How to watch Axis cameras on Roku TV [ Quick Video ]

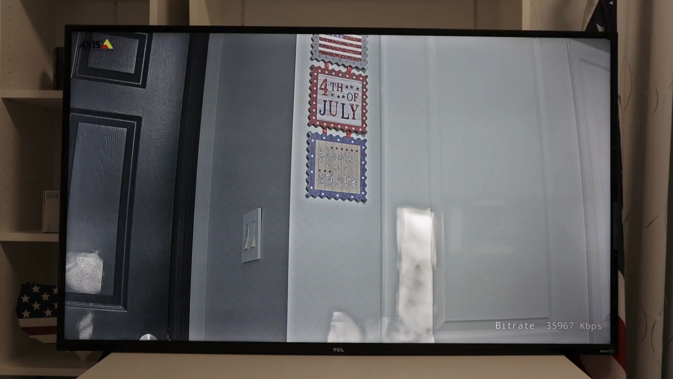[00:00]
Hello, welcome to my channel. Let's talk today about AXIS camera on Roku TV. As you can see, I have my camera up and running here, and I'm using this software, the IP Camera Viewer Pro.